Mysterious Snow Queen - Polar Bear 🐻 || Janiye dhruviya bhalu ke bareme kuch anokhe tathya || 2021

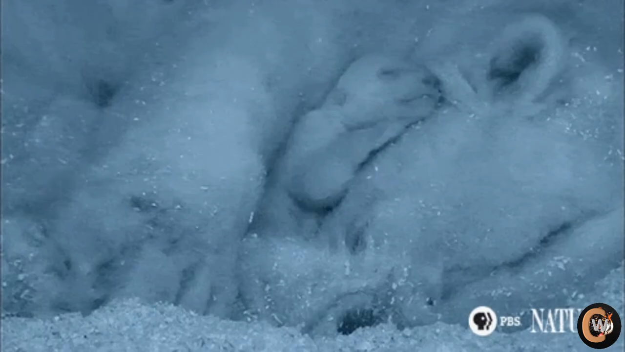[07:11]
आर्टिक के भयंकर कपकपादी ठंड से अपने बच्चुक बच्चाए रखने के लिए अपने गरम भड़ी बोड़ी से उनको ढख के रखती है